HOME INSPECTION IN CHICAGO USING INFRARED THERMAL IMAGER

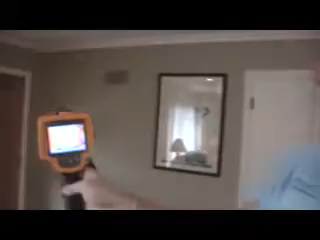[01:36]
The color difference here with the blue to the red, the red is meaning that we're holding heat in, the blue means that there's no insulation there.
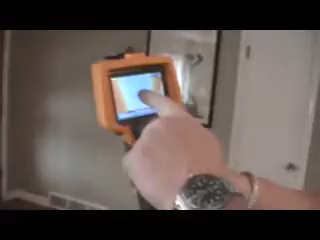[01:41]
So we do have an insulation issue in this portion of the home. So generally what we do is we store this, this all goes into your report.
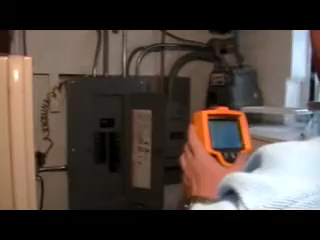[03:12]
And what I'm finding right now is that we have one breaker that's a little warm right now.
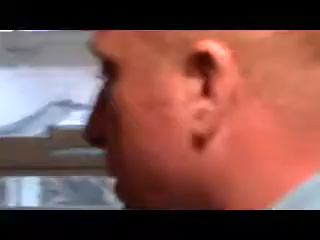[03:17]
And that's generally not a big problem, but it could be.
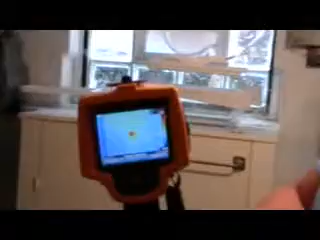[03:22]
And this is just basically a picture of what you would see on your report.
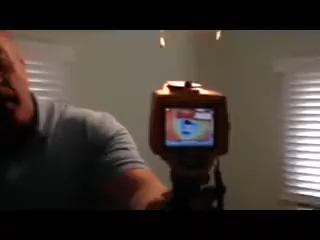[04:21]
The blue area is the moisture. I'm going to put a moisture meter on this and see what we come up with.